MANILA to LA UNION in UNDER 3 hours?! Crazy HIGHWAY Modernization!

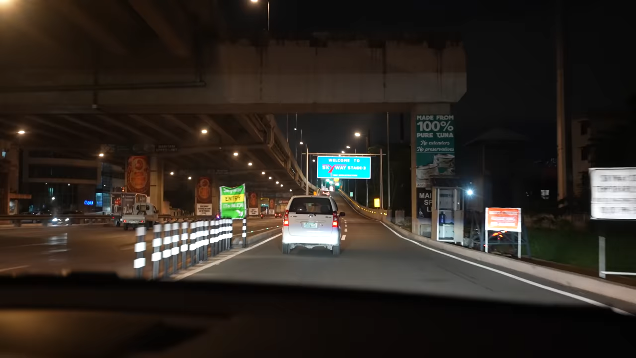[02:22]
okay guys we're entering skyway 21 25 is the time 21 25 21 25 okay i'm starting the timer
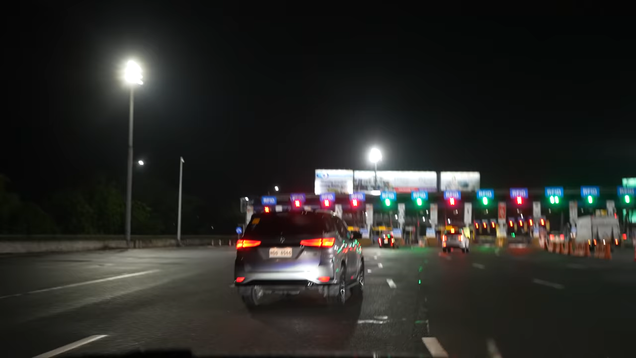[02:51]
okay we are 17 minutes into our trip entering the skyway
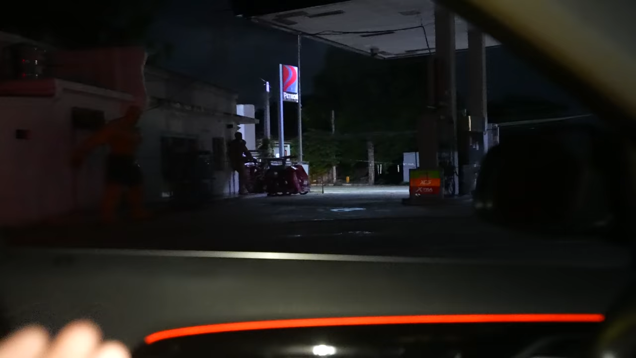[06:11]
marvel statues marvel statues so we actually passed san juan already we like past it yes we're driving to our airbnb and